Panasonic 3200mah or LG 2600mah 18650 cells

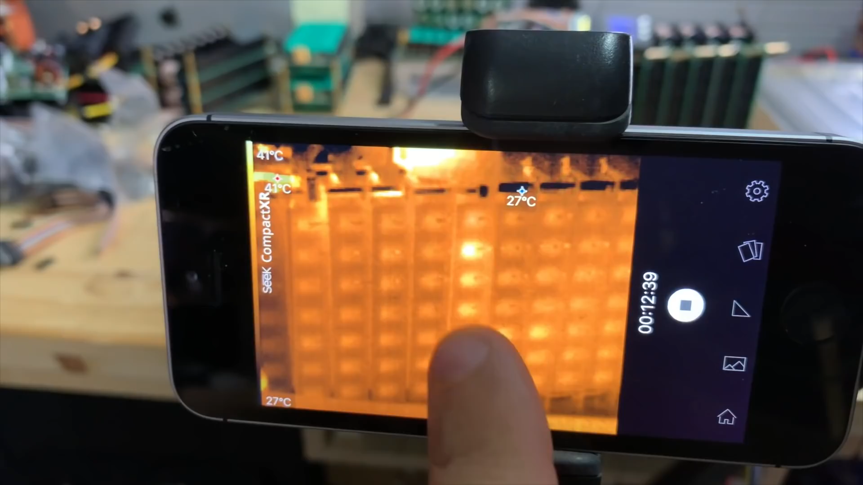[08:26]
On screen: max 41°C, min 27°C
Probably because of those little nipples.
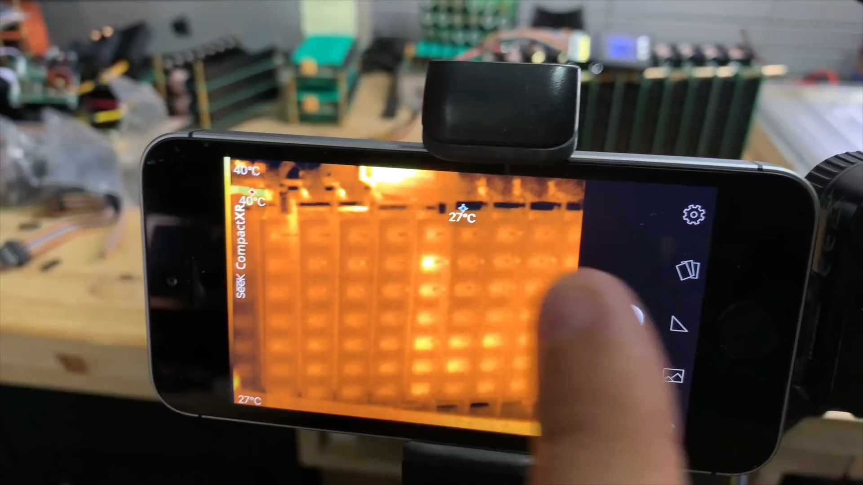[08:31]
On screen: scale top 40°C, scale bottom 27°C
The little remnants of the spot welds on them. That would probably explain that.
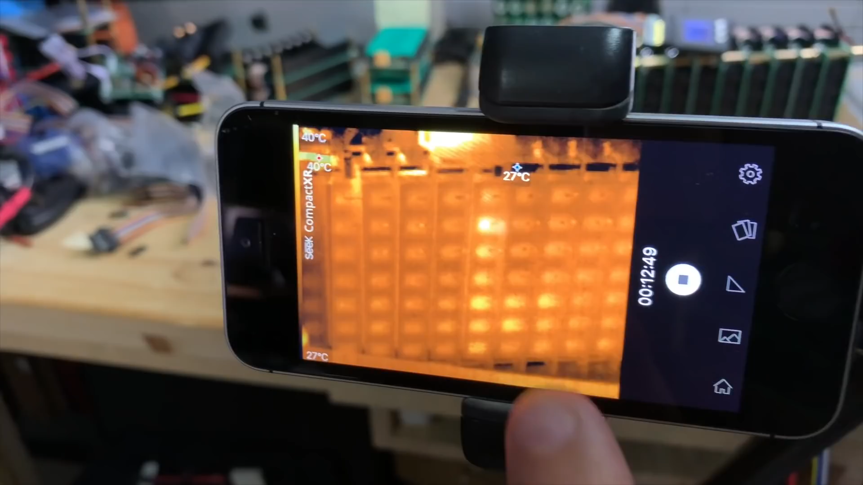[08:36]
On screen: scale top 40°C, scale bottom 27°C
But right now we're actually doing 800 watts out of this module here.
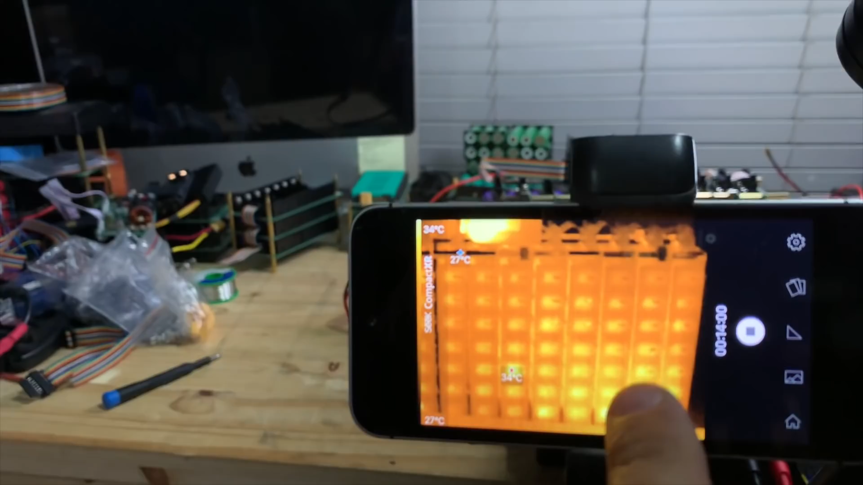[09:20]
On screen: scale top 34°C, scale bottom 27°C
These are the LGs. They seem to be more even with a lot of these kind of getting hotter. I mean, they're not hot. 34 degrees Celsius, right?
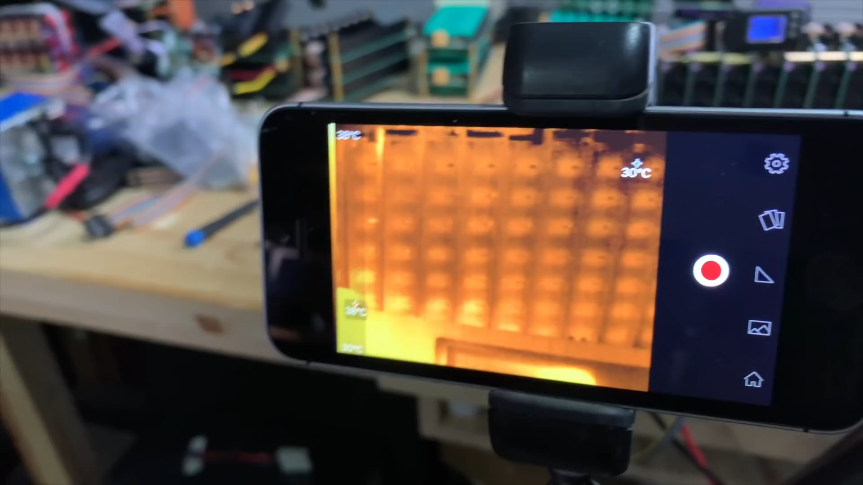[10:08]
They, uh, they're not that hot actually. 30C. But check this out.